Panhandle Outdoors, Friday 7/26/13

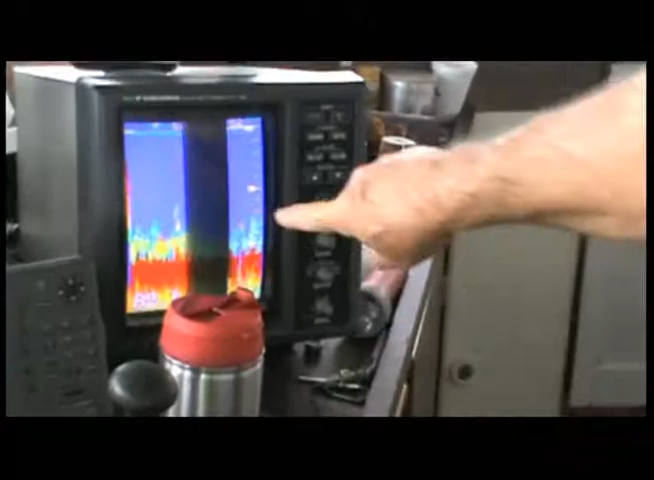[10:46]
There it is. There's the coral, and there's the fish. OK.